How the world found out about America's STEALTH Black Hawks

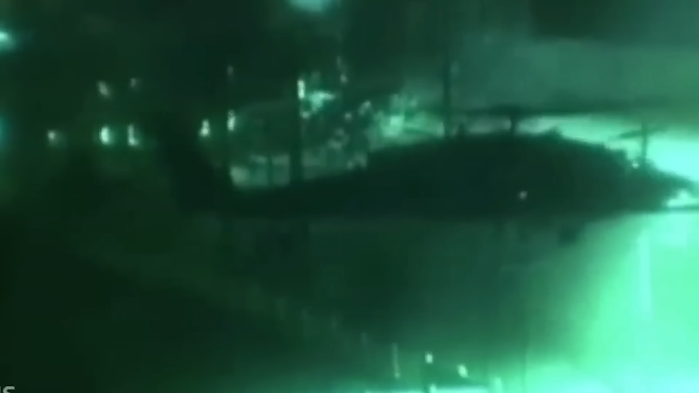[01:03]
However, that night, the higher than expected temperatures combined with the high compound walls made it very difficult for the downwash from the rotor blades to diffuse the way they'd need to to continue generating lift.